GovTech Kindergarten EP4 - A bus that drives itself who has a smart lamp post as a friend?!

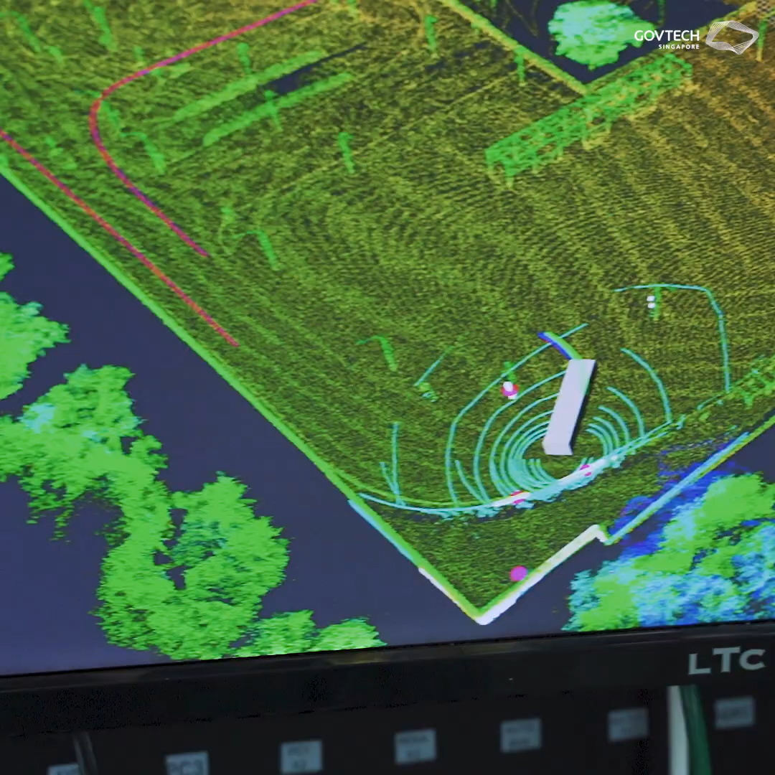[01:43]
So what it does is actually it gives us a reference
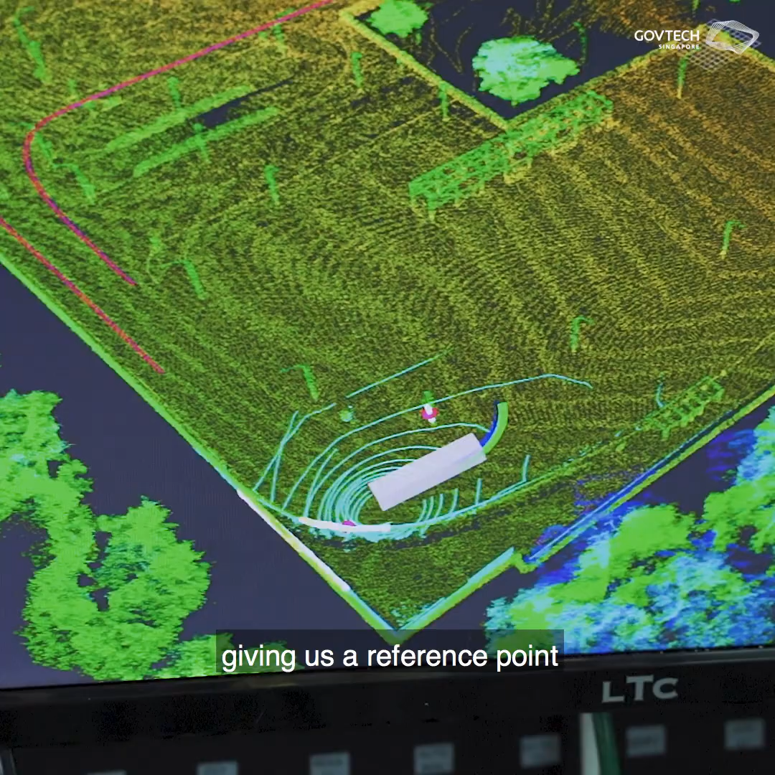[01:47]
point where we can start the bus and navigate the bus around this.